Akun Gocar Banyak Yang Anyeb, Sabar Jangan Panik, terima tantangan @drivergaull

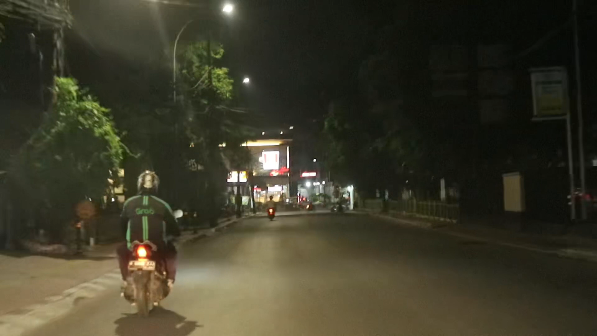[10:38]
kita ambil jalur kiri aja lah lewat dalam kalau lewat jam raya rasanya kita harus muter lagi lumayan jauh
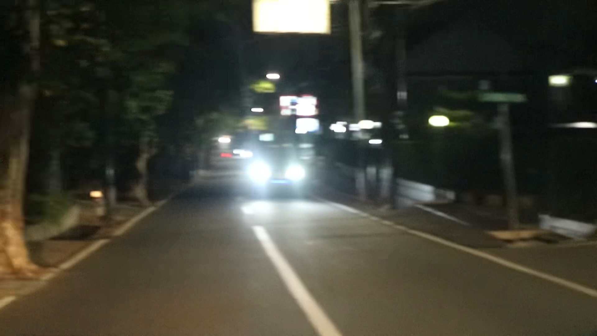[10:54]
si Gojek nih kantornya Gojek nih dari sini sampai sana ya pokoknya ini banyak lah pokoknya tinggal cari aja nih kantor Gojek ini di kisaran sebelah kanan sini